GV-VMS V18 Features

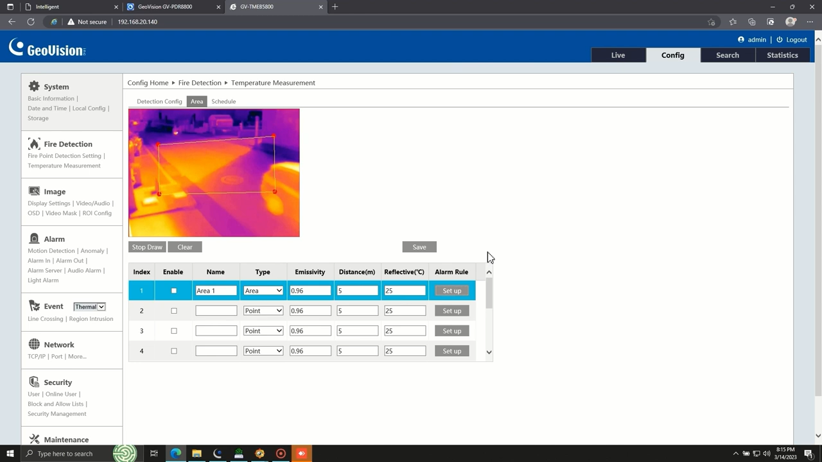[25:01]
Last but not least, tick the checkbox to enable the detection area. Then click save.
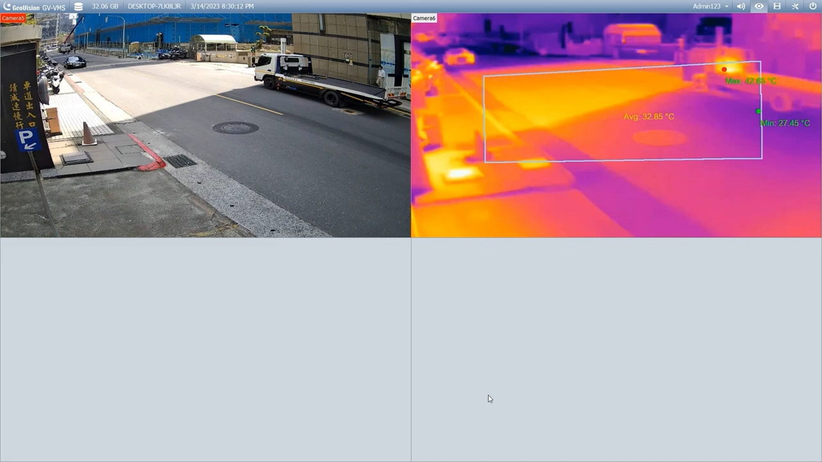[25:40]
On screen: min 27.45°C
It can also pinpoint the spots for the highest and the lowest temperature inside the detection zone.